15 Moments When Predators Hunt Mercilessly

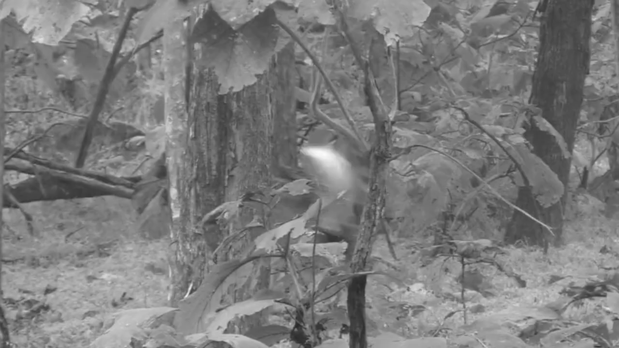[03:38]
as the doles take shots at the deer as it tries to repel every attack the
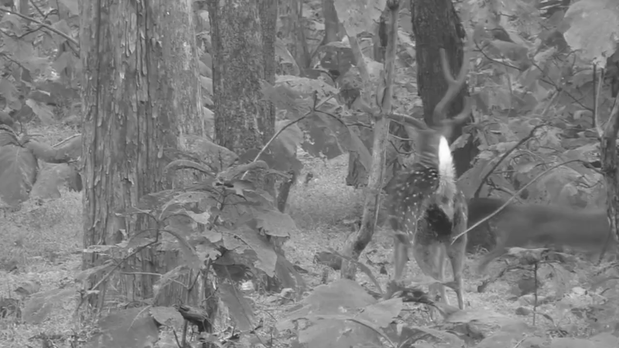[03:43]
deer seems to have discouraged the doles which is a rare occurrence in and of itself but
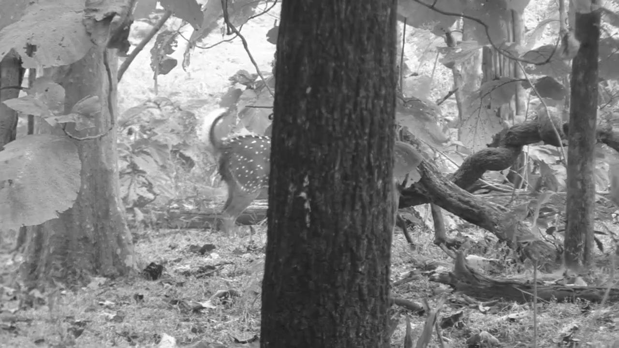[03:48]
it can be seen running through the forest and leaving the area without any doles chasing it
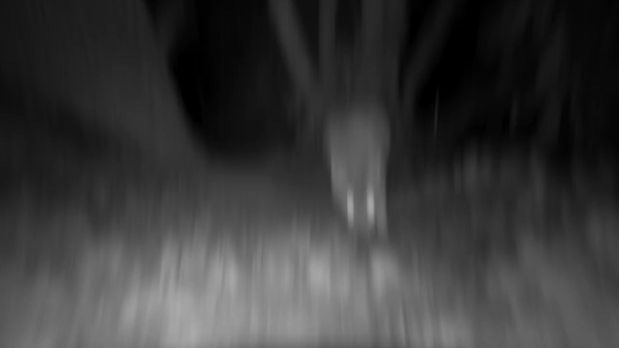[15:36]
coyote shows us how to catch a rabbit on this night cam he sniffs pauses looks
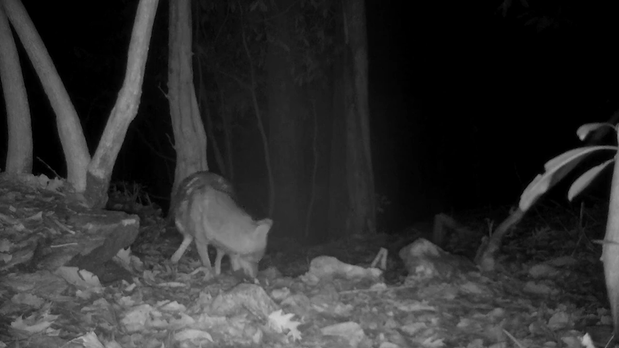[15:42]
around and repeats the process until he finds the fluffy bunny it's time for dinner once he's finished